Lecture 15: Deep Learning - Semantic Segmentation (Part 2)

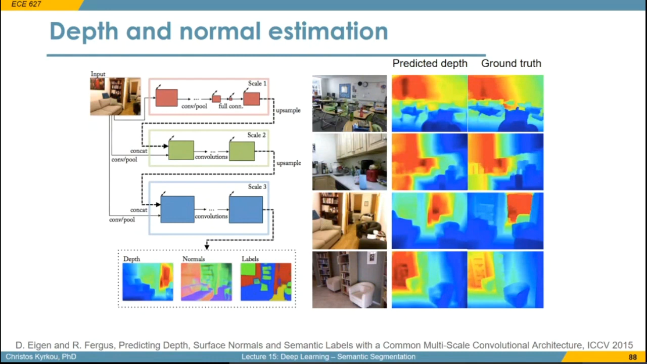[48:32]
So if we have a training set for this purpose, we can train a convolutional neural network to output a color-coded depth map to say how close an object is or how far away it is just from a single image. Whereas we saw in the previous lecture that we need a stereo pair to do that. Also in a similar fashion, we can predict surface orientation and find surfaces that are normal to the ground plane. And these applications are important when we have augmented reality applications or when